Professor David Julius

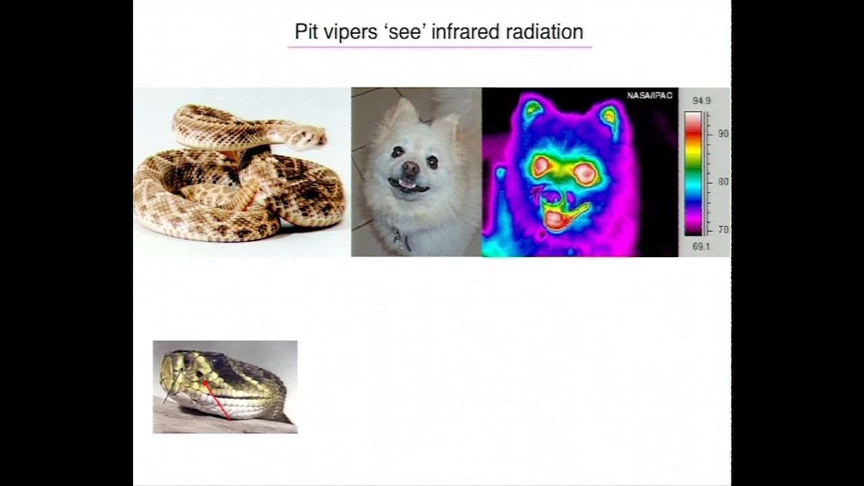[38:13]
So here's a blow up of the head of a rattlesnake. Here's the eye. Here's the nostril. And here's the pit organ. And what the pit organ really is is, in essence, a little pinhole camera that takes infrared radiation in and projects it onto this little membrane, a very thin membrane that's suspended within this hollow bony cavity. And the bony cavity is innervated not by neurons of the optical system, but by neurons of the somatosensory system. That is, trigeminal neurons in this anatomically equivalent somatosensory ganglia that I mentioned, that's equivalent to dorsal root ganglia, sends a very thick plexus, dense plexus of innervation to this membrane.